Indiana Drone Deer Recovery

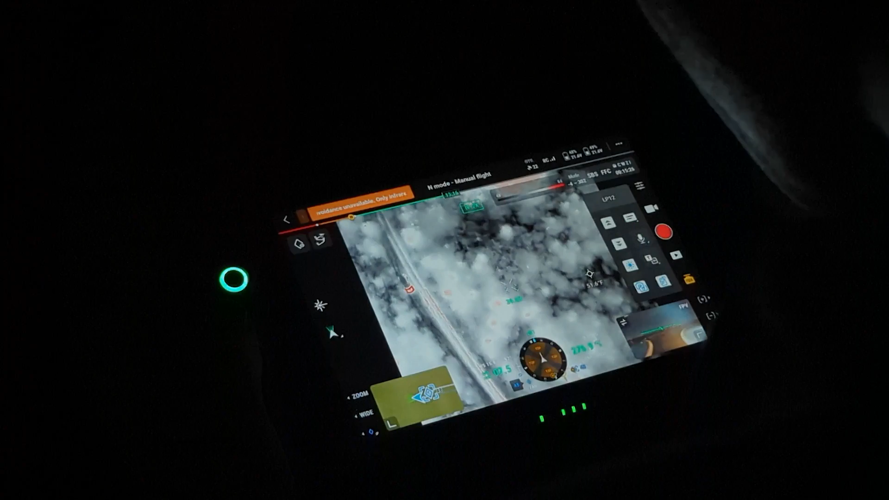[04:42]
Even though I would have thought he would have went to some thicker stuff, but... I'm going to get a knock with GPS in it.
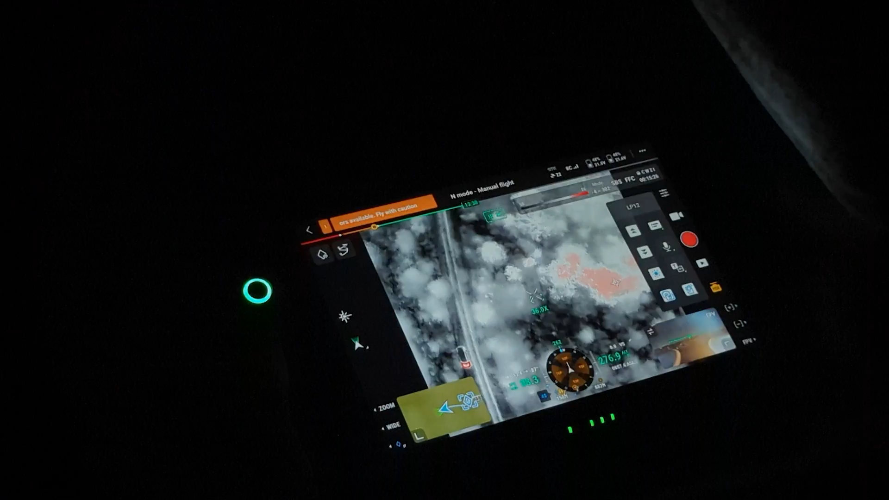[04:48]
It's definitely a lot brighter than all the other stuff as well.
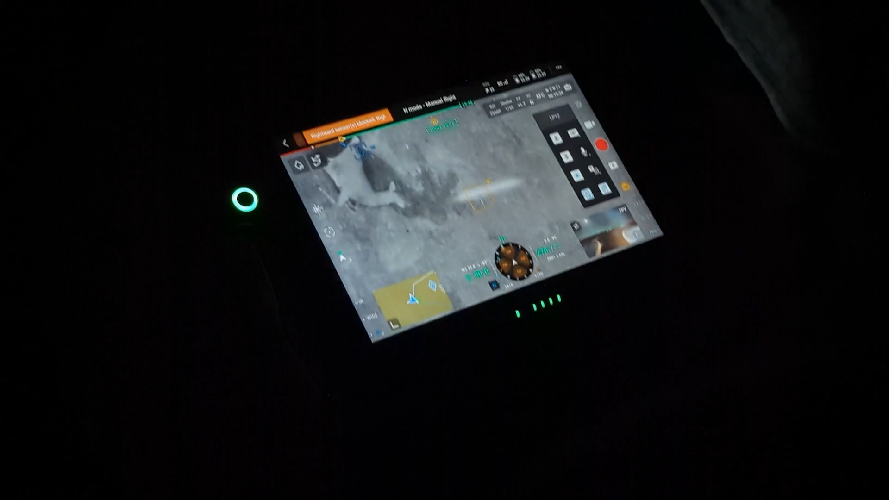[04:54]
Oh, there he is. Oh, shit. Can't see antlers on there, can you?
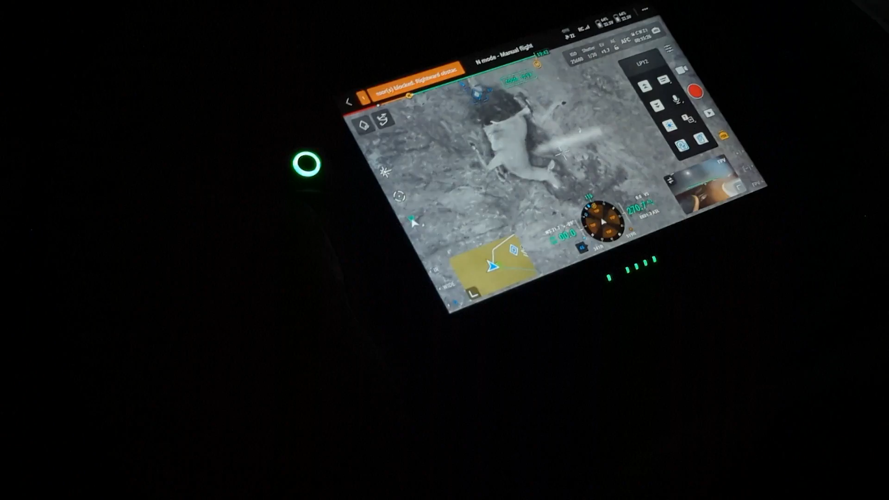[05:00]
What's going on with his back legs? Is that a dead doe? It kind of looks like it. The head's in... No, it's still holding heat, though. The head's in... yeah, it is holding heat. What's... did they eat it or what? Look, the leg's ripped off of it.
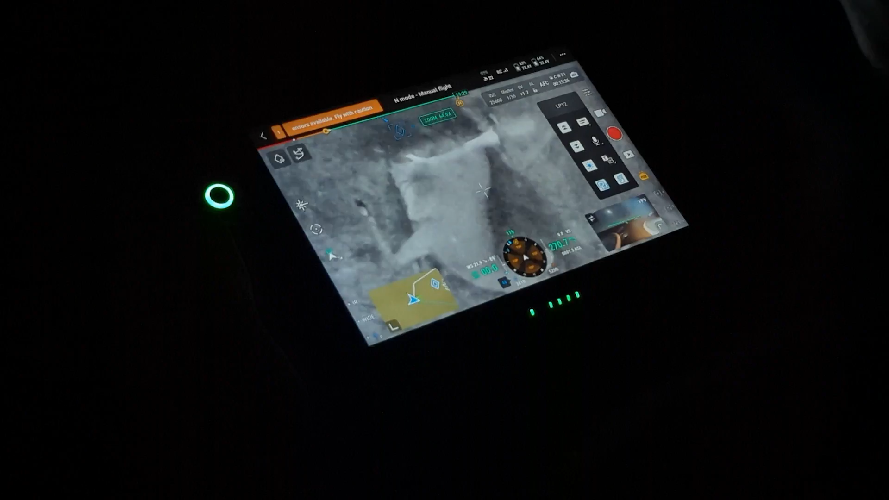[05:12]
It's eating... it's eating up, yeah. I can't tell about the head, though. You normally see antlers, can you?
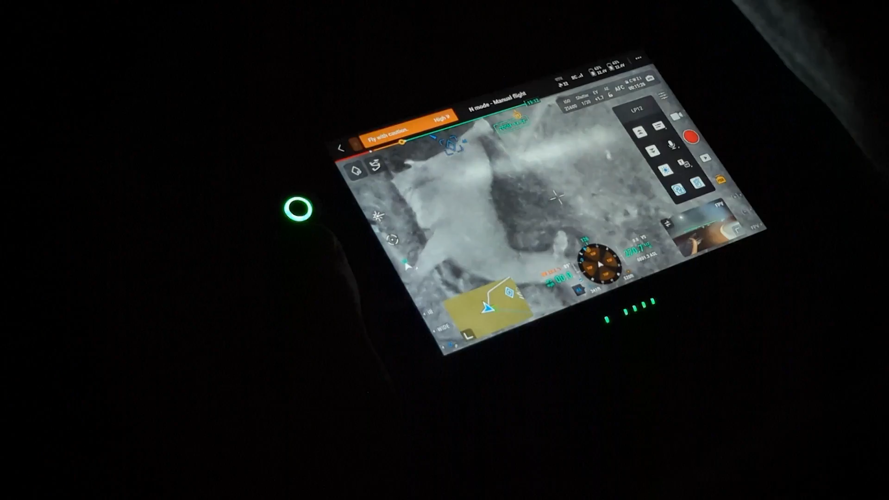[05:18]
Yeah, it's normally dead. It's eating doe. It'd be worth something checking out, but...
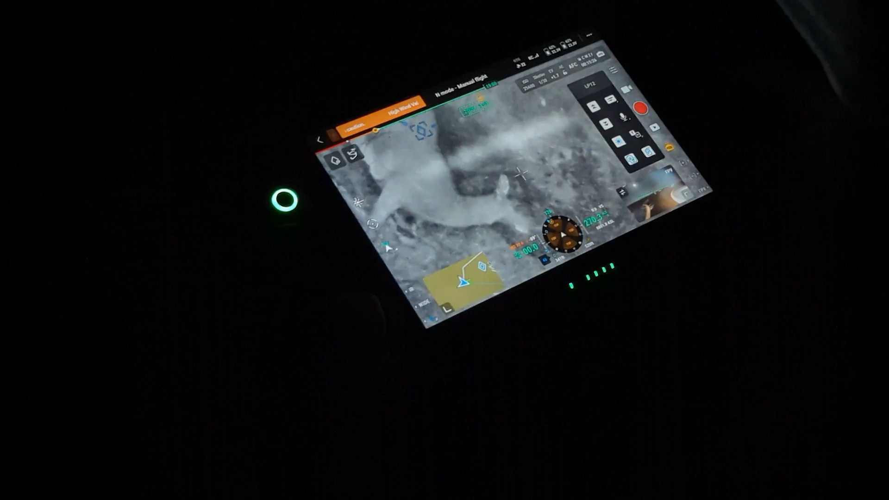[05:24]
Hmm, that's weird. Yeah, that thing looks... Because you have the back ends all ripped off of it. Can you drop a pin on that one and come back to it? Yeah, we can come back.
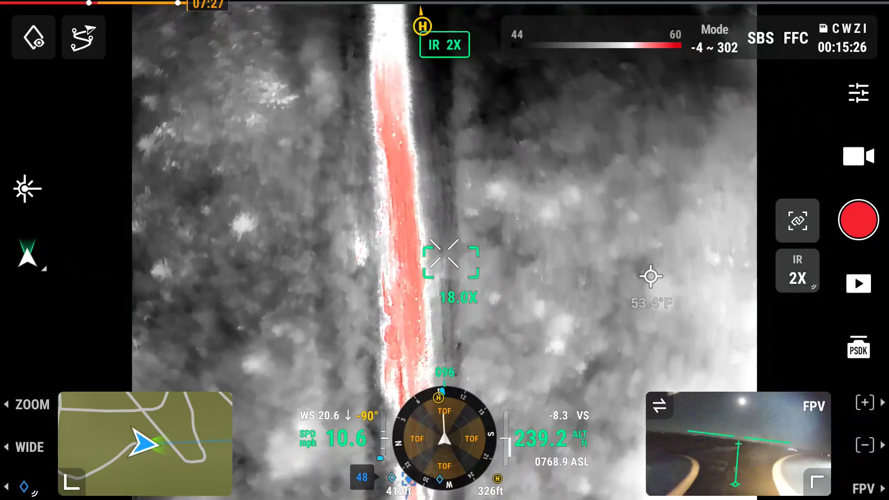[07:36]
This makes sense that a deer is going to, he wants to smell. No, but I think there's still wind blowing that way. Yeah. What's that? What if I said he was like right there? Is that right next to us? Where's he? He's like, he's like right here. Seriously? Yeah.
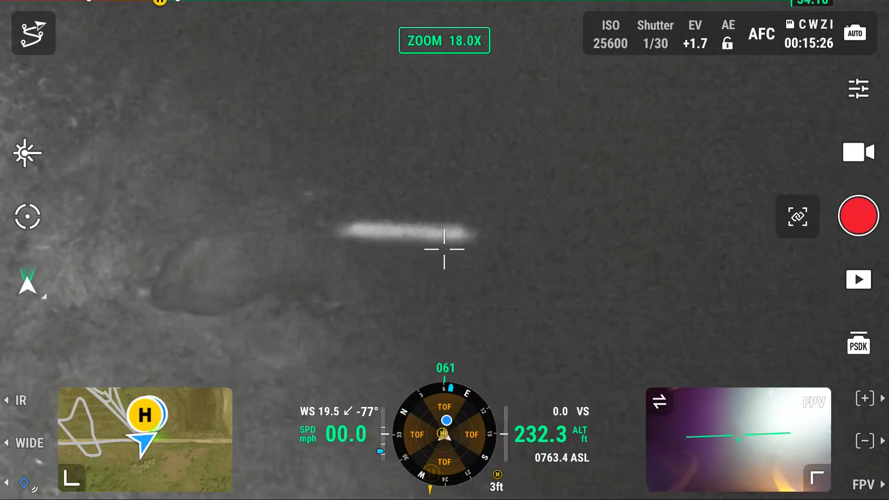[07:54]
That's him, isn't it? There's no way. Pull that up again. Yeah, I think so.
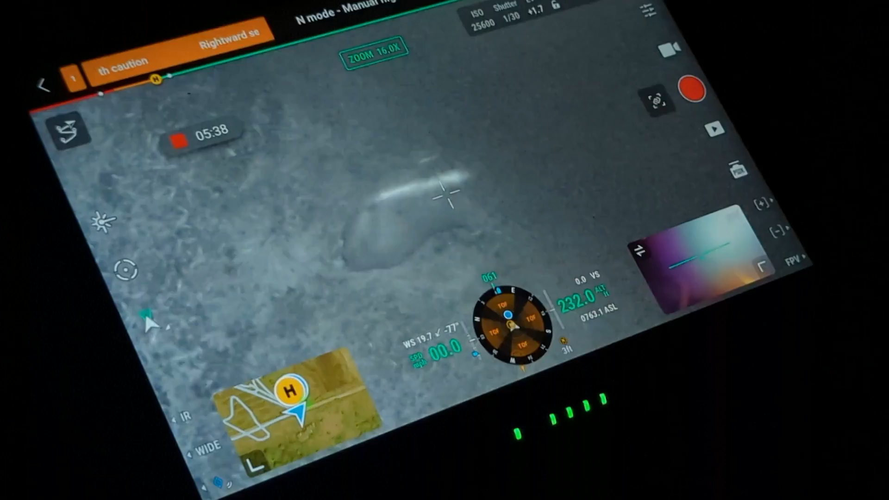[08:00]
Oh my goodness. That's a deer folded up, man. That looks like him.
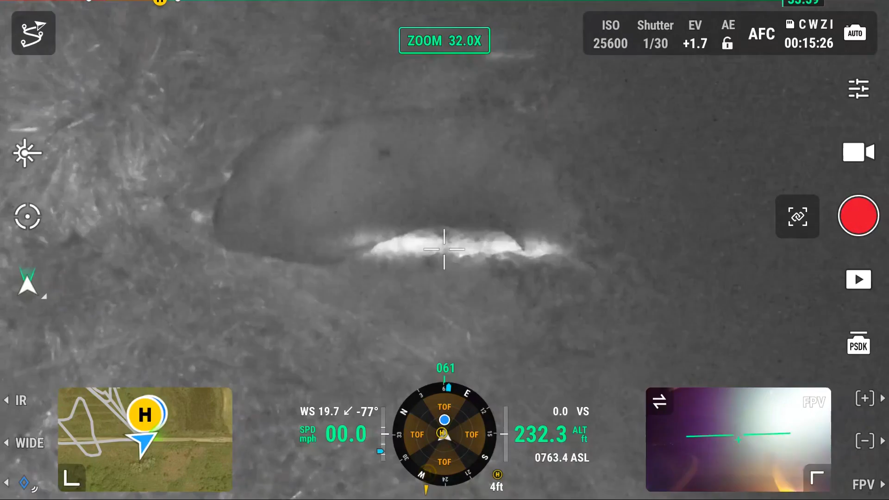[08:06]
That's him, dude. Where is he? He's right here. Under the skull. He's right here.
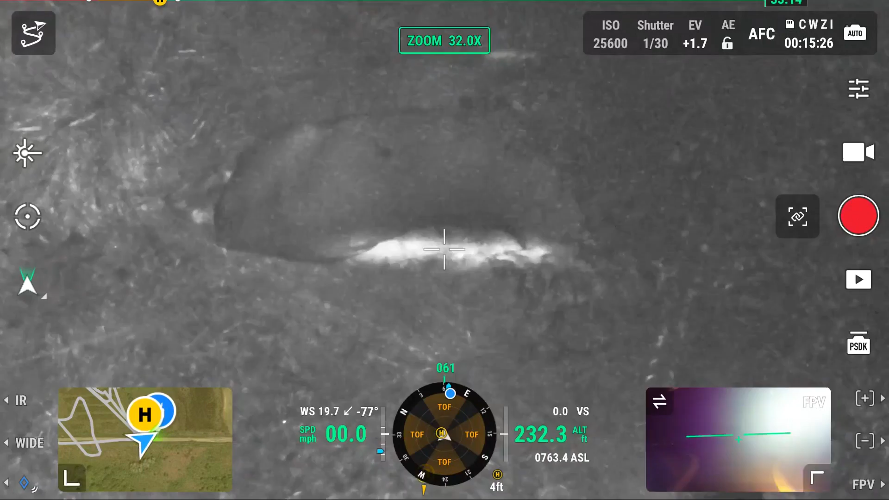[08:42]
How crazy is that? Congratulations, buddy. That's a good deer.
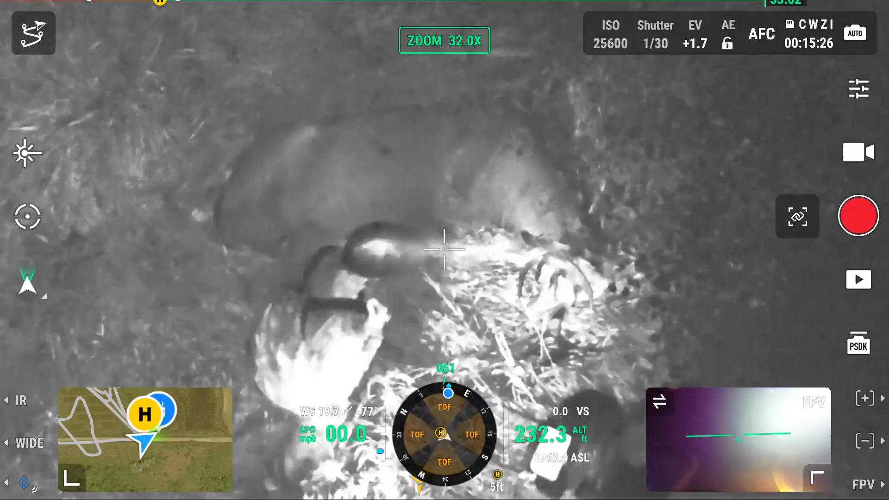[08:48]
Yeah, he's been dead for a while.